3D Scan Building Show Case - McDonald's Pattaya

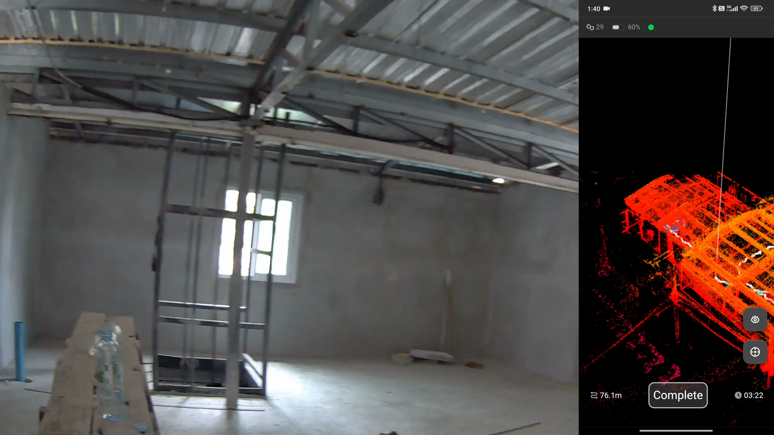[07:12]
of the walls before I do the backward walking into the room.
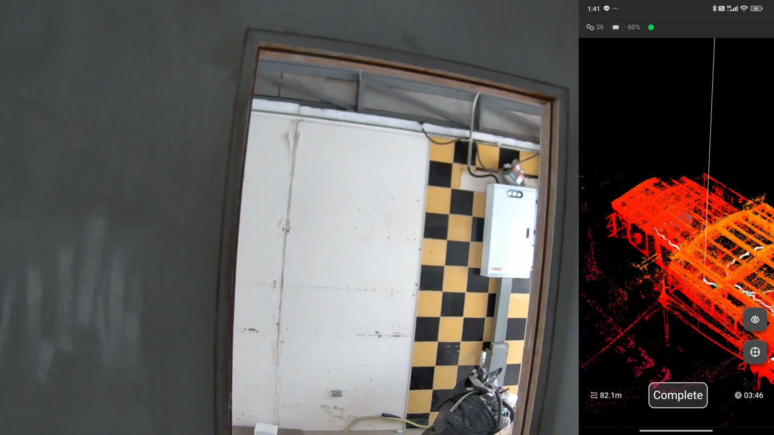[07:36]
If I do like this, I will get the good scan result.
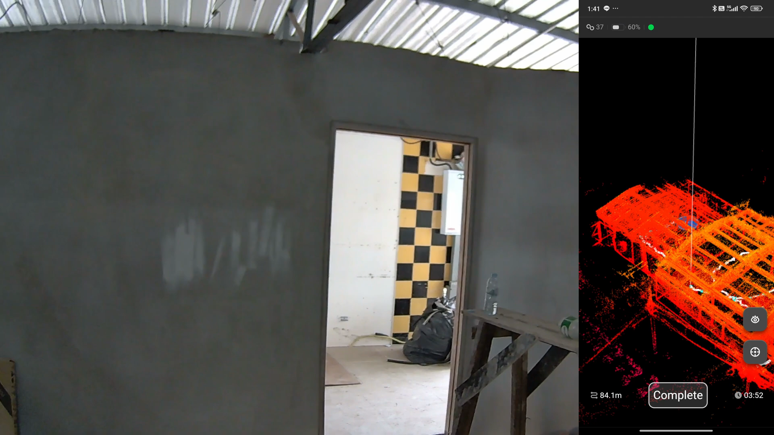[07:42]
When I am walking out of the room, I also walk in a backward position.
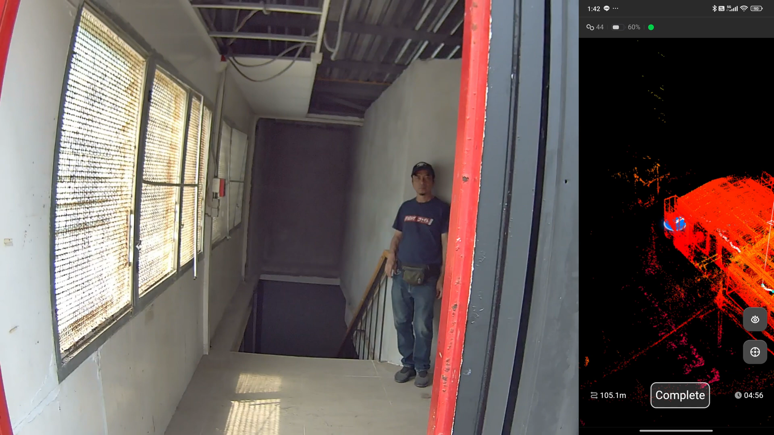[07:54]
There is a small balcony outside that I also need to scan.
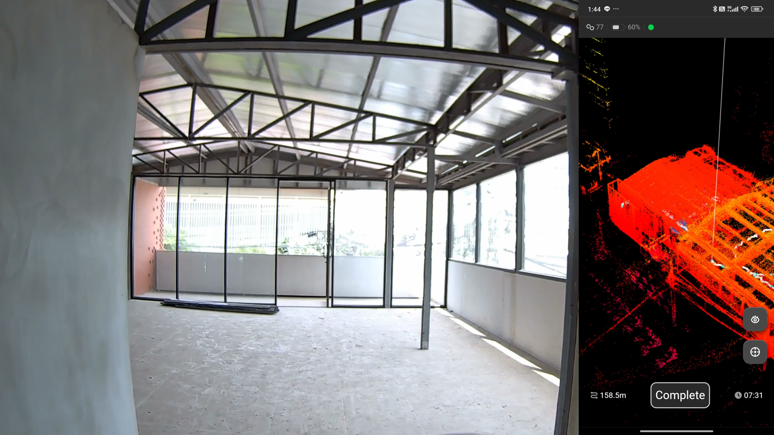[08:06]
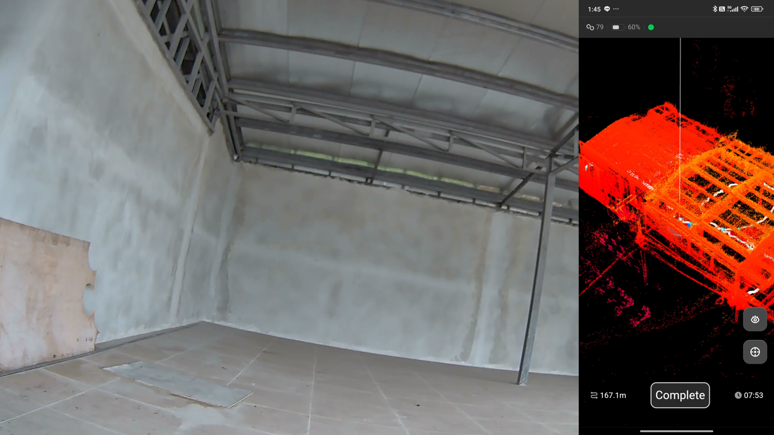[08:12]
Now I am going to complete the loop.
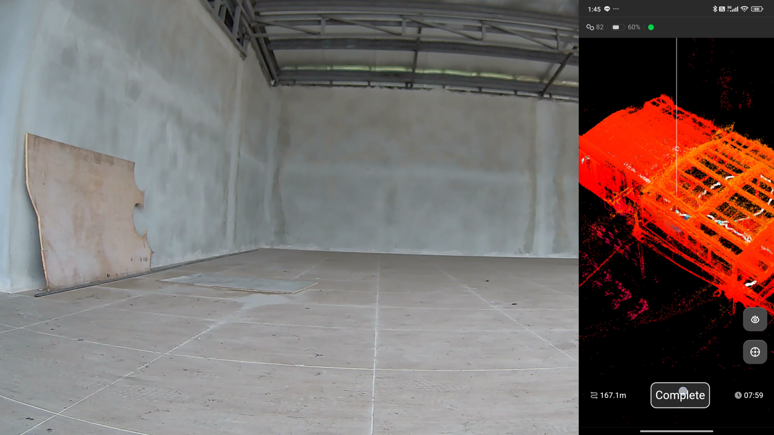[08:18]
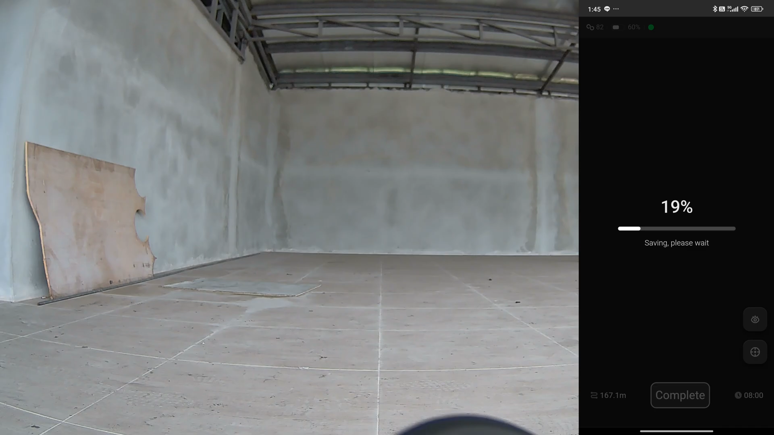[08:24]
Here is the scanning result in the cloud compare. Here, after the pipe cloud processing, I combine the three scan together seamlessly.
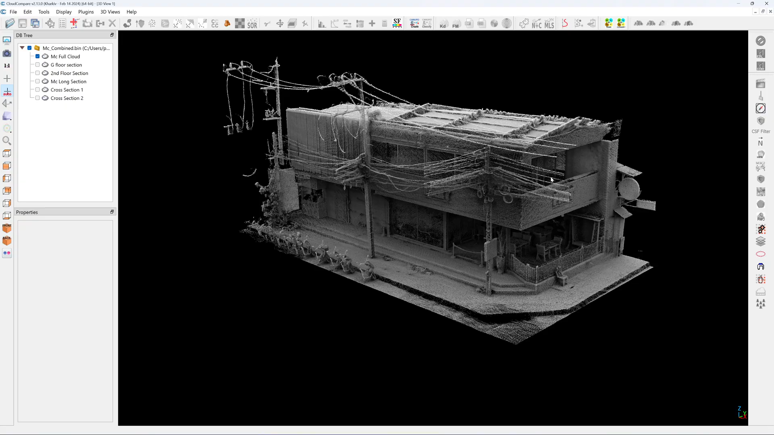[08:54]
All the light poles, the wiring also visible. So the architect can decide how they design the façade. I can make this is the ground floor section.
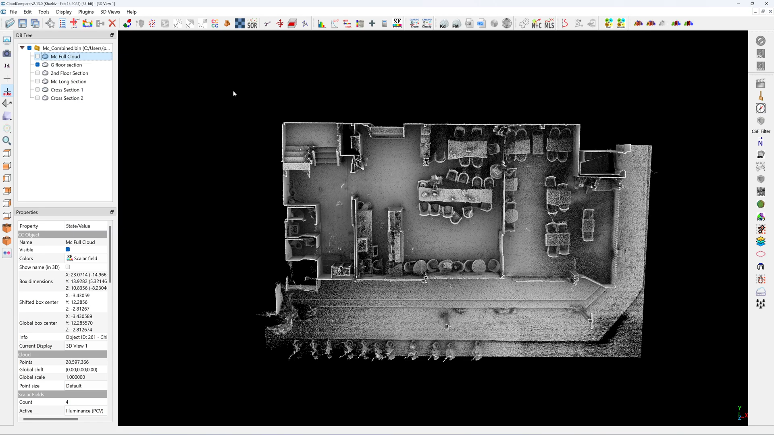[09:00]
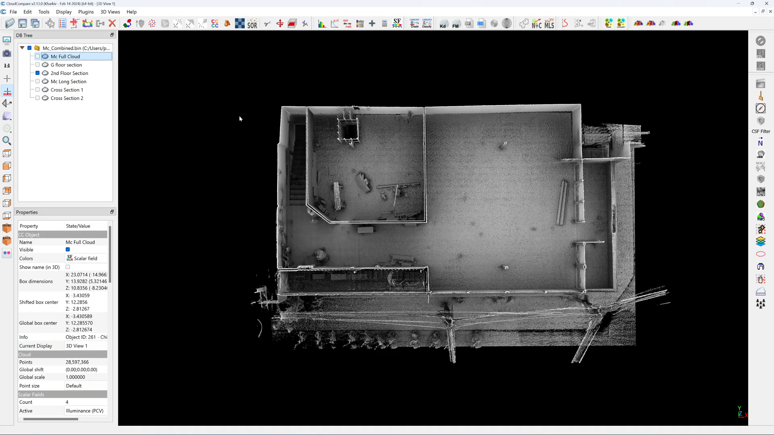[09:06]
This will be the second floor section.
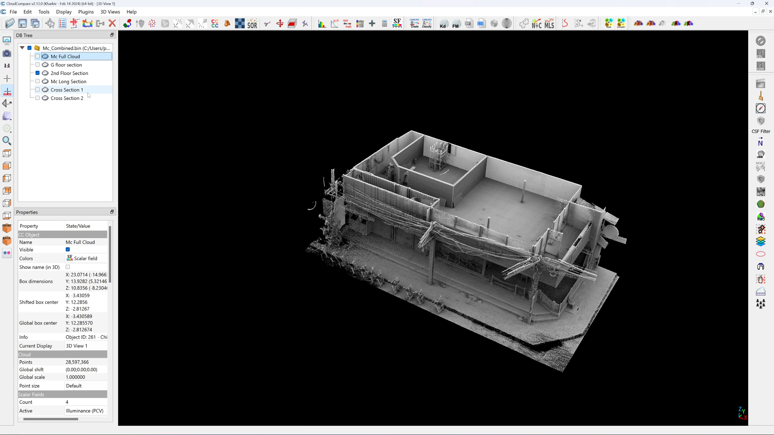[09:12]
I can do a section along the length. And you can see the floor to floor distance.
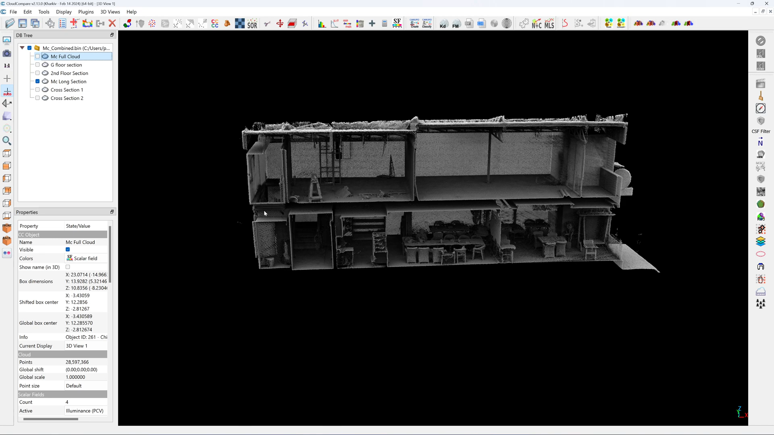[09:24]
And this will be section along the width.
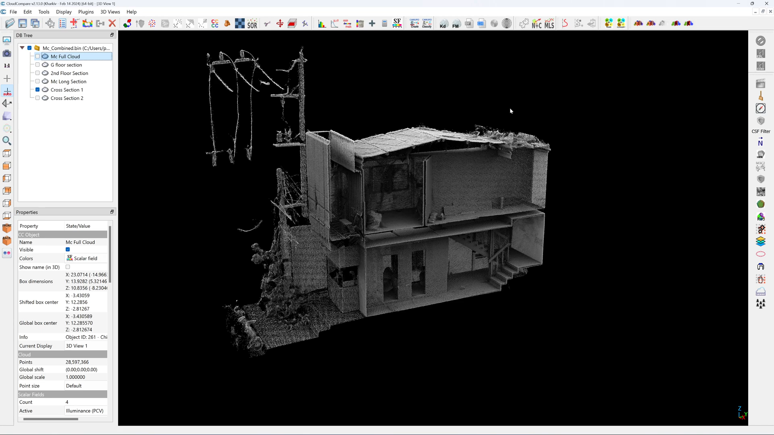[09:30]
And this will be another section along the width.
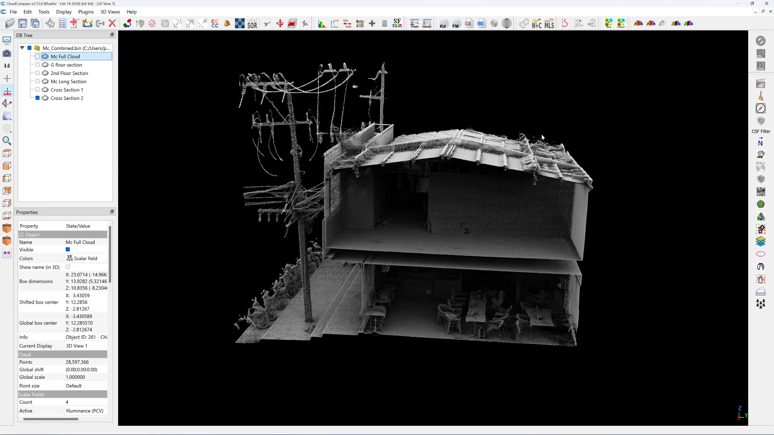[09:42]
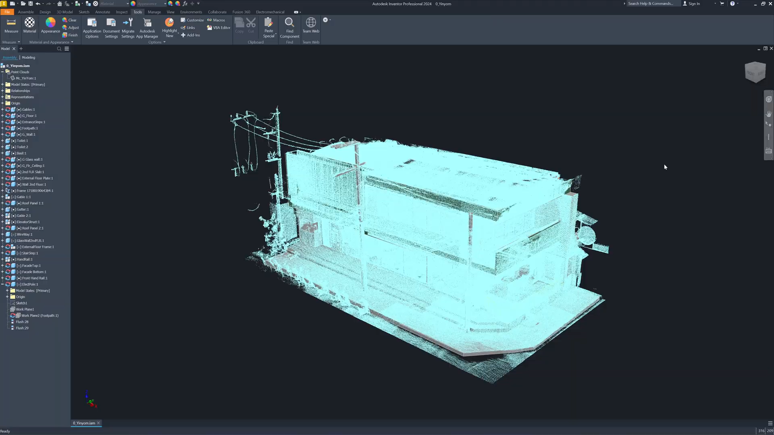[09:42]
I import the point cloud into the CAD inventor. And I can trace and draw the whole building in the CAD format. And export it in different software.